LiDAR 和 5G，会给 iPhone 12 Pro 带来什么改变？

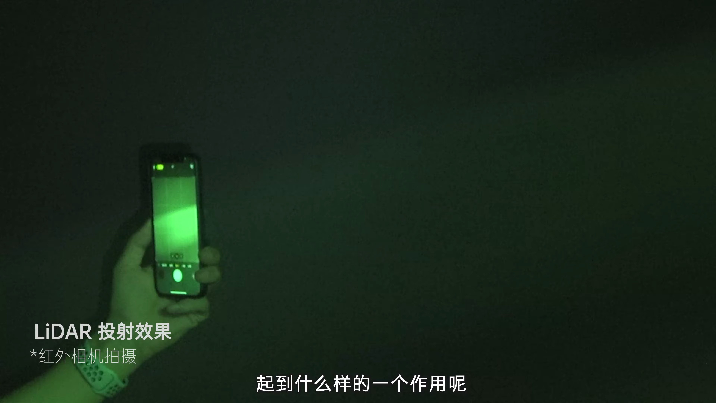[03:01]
我们用红外的相机呢就可以看到在激活LiNA之后呢会和FaceID一样的会投射一个用来定位的点阵不过呢相比之下LiNA这个点阵呢会
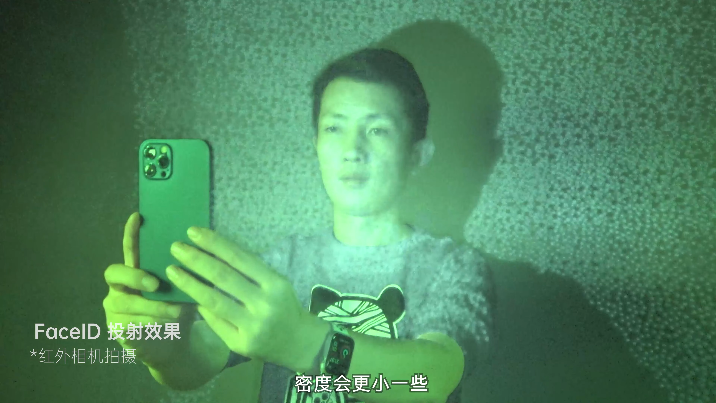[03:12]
密度更小一些那么除了周围一圈用来定位和识别的范围的这个波形点阵之外呢中间这一块最密集的区域啊是由四个
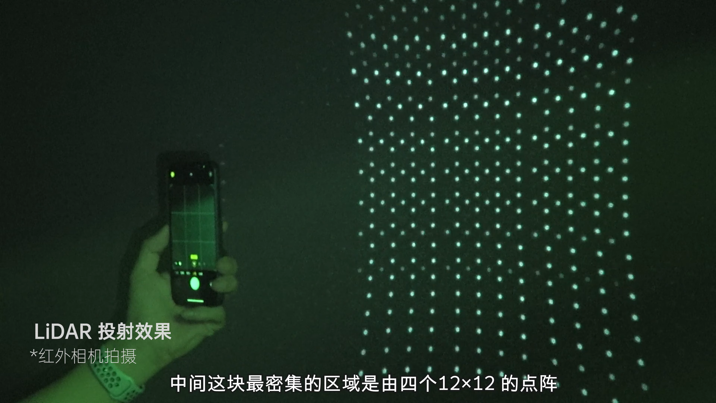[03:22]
12x12的点阵反复的闪烁构成的工作原理呢和FaceID的后半段呢大致是相同的就是通过点阵投射在人物或者说别的物体上再通
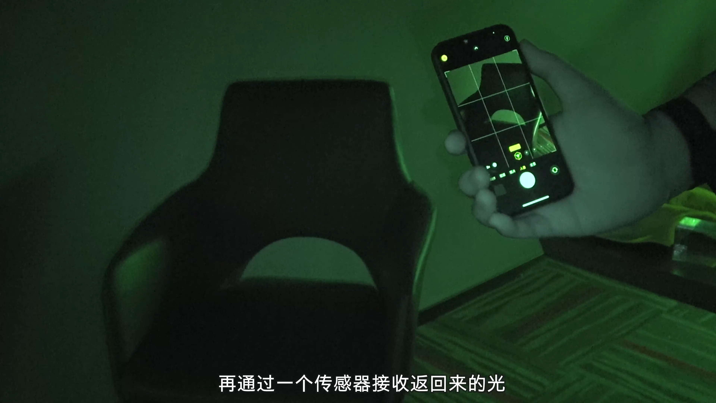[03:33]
过一个传感器呢接收返回来的光那么计算出来一个时间差